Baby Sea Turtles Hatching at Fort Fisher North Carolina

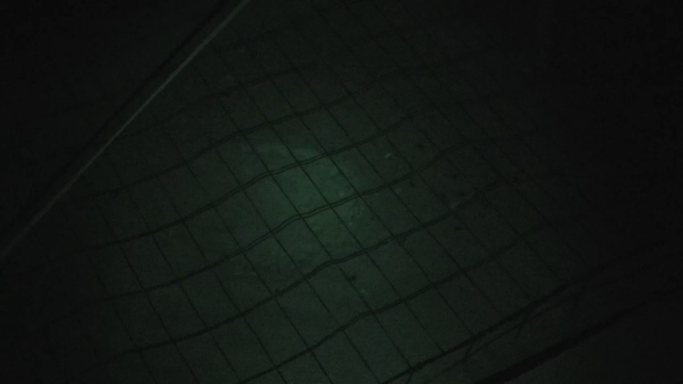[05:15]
So we noticed the indentation in the sand right at 7:30.
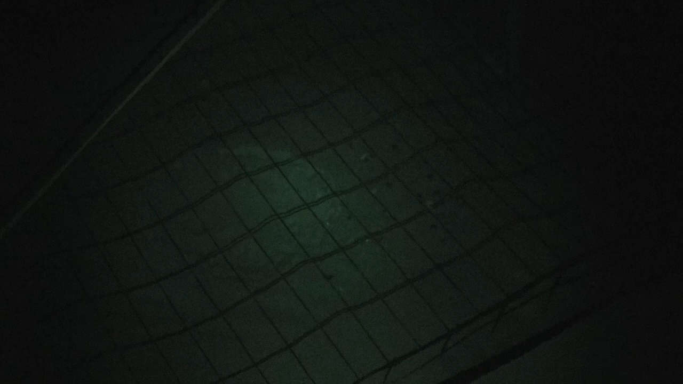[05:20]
So right now it's 9 o'clock. So an hour and a half later.
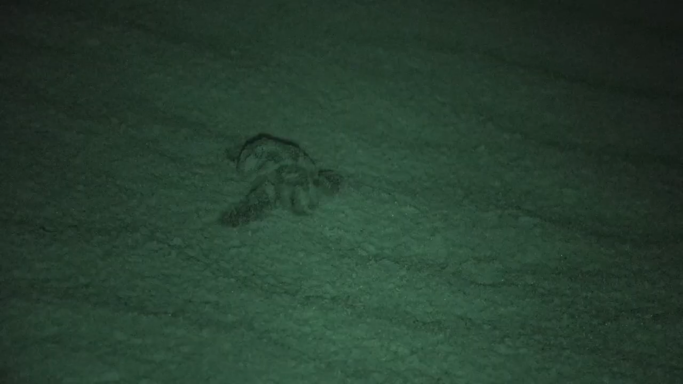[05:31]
And this is really a mad dash.
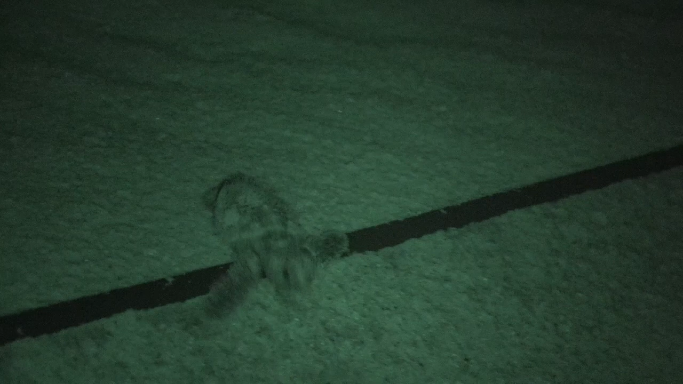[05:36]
They've hatched, they've waited for their siblings to all hatch,
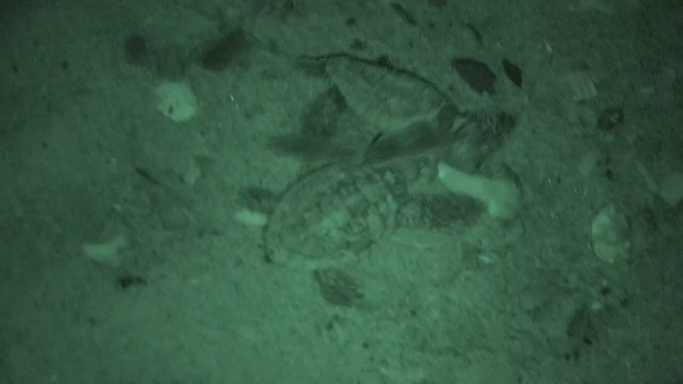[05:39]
and then they boil out and making their way all at once towards the ocean.
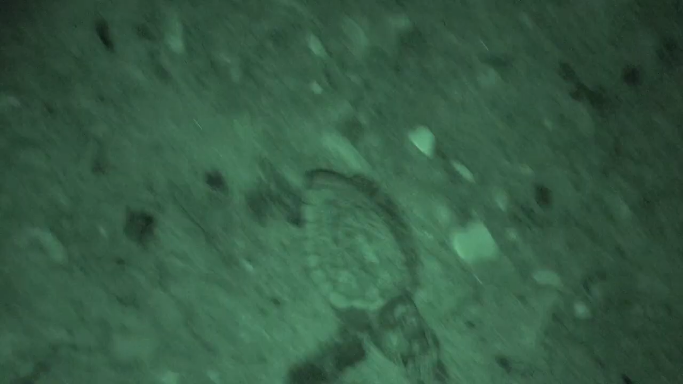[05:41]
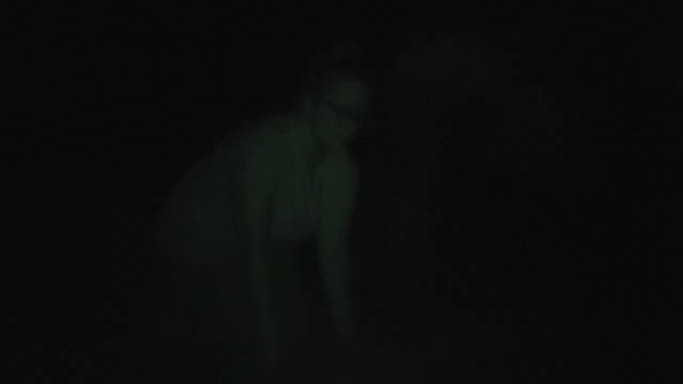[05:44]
All their brothers and sisters at the same time. Somehow they are just making their way to the ocean with the little light that's out here.
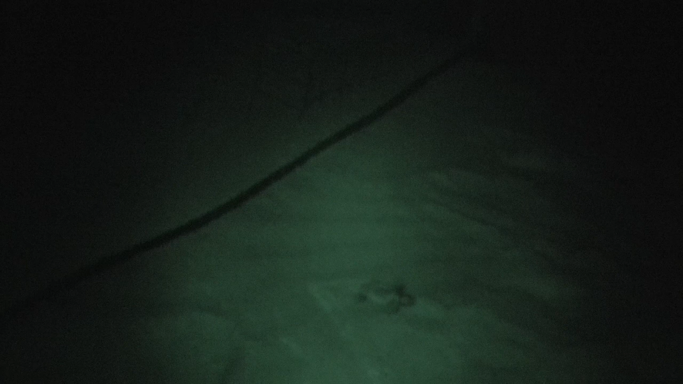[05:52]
They can see light reflecting off the horizon, and they just instinctively know to head towards the ocean.